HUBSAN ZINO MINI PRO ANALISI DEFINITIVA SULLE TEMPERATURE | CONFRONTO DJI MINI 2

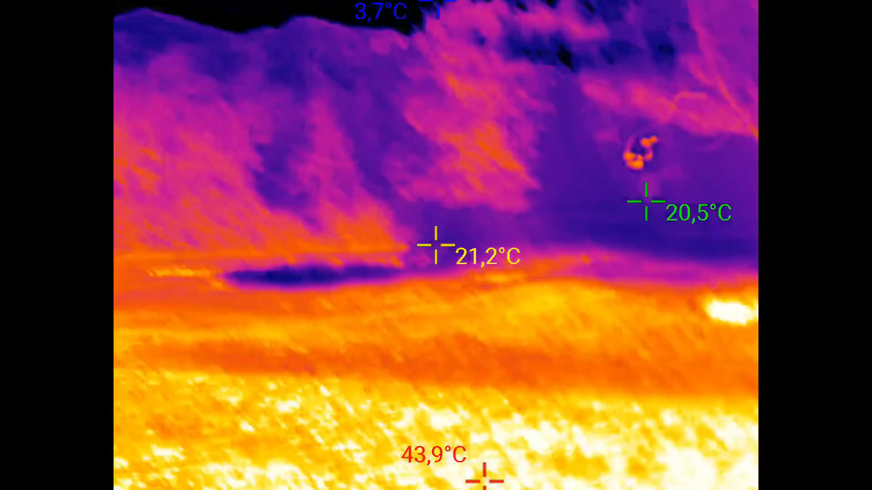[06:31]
in outdoor tra zino mini e
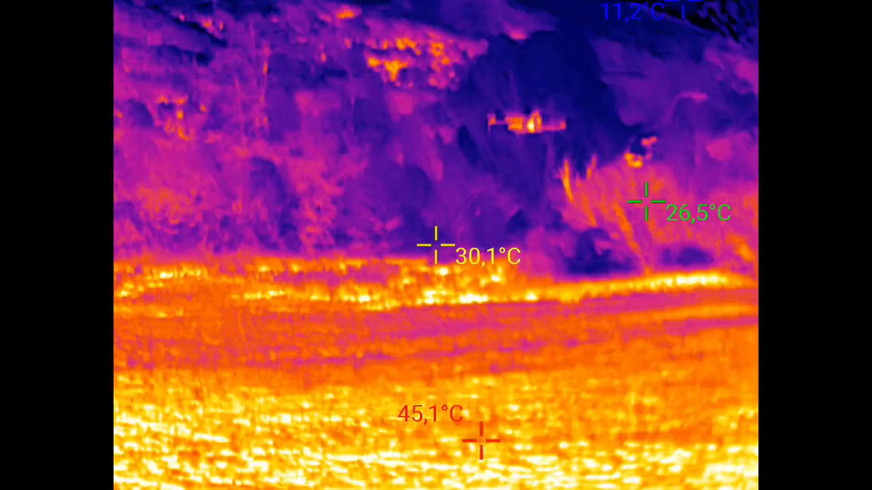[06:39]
di questa prova mi hanno confortato molto sullo zino mini queste temperature le ritengo accettabili
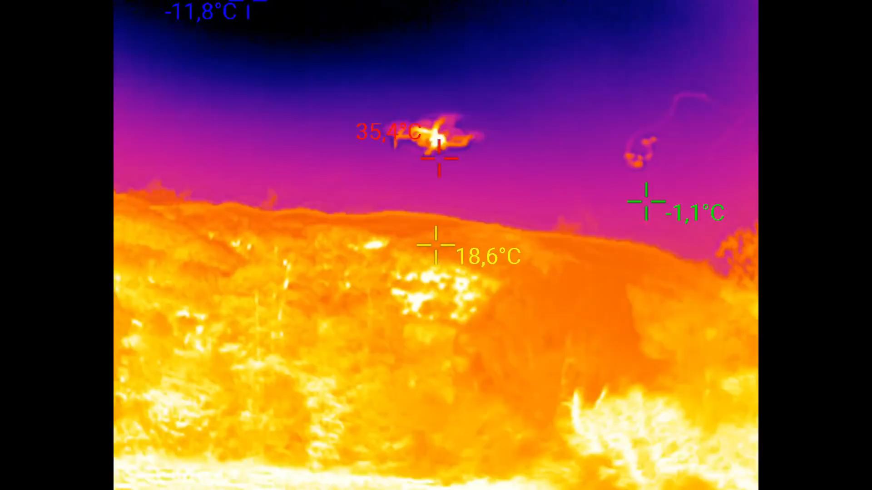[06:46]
On screen: spot 18.6°C
un po elevate ancora un po elevate ma comunque accettabili